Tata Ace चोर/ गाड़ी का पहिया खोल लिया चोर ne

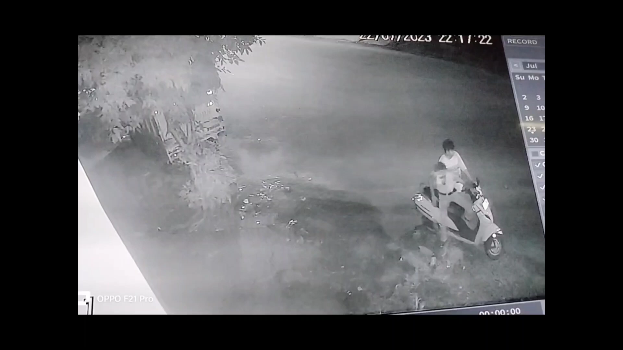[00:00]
यह पहला वाई यह मिस्तिरी यह कोई चीज का मेरे हिसाब से तो 101 परसेंट